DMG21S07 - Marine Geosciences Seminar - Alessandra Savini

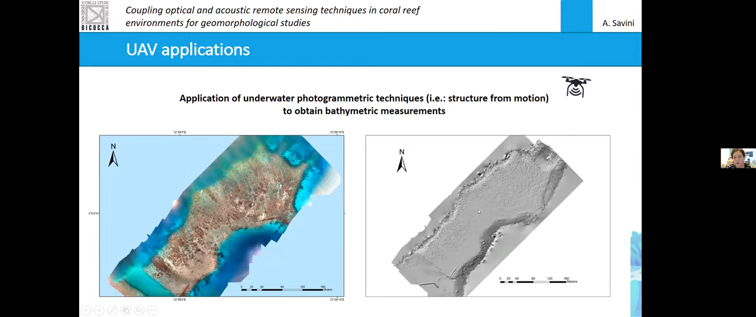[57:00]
from motion is a sort of photogrammetric techniques so basically from the image you obtain a um a dtm a digital terrain model a